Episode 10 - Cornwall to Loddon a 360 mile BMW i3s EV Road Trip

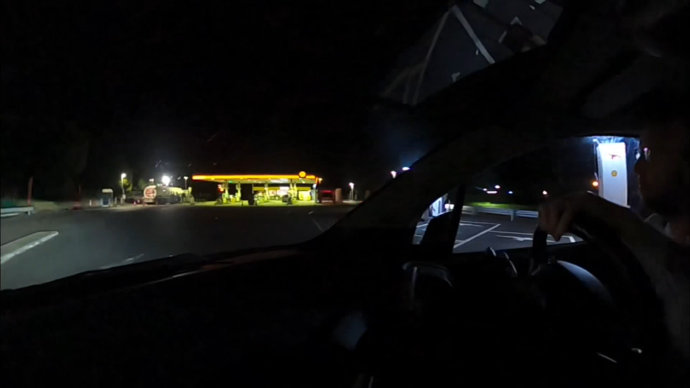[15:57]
I'm not sure how many miles we've actually done, but we're pulling up an Ionity charger in